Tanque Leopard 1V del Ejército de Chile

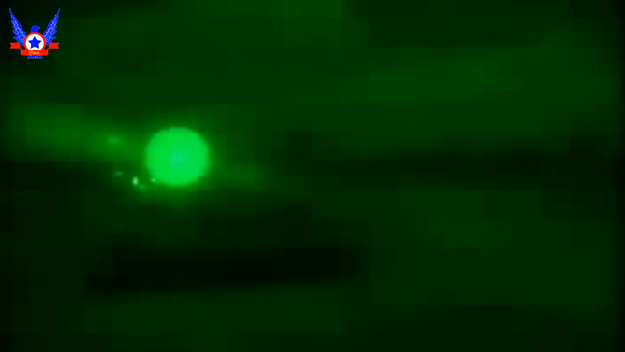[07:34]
que le confiere en visión diurna y termal, además de un telemetro láser.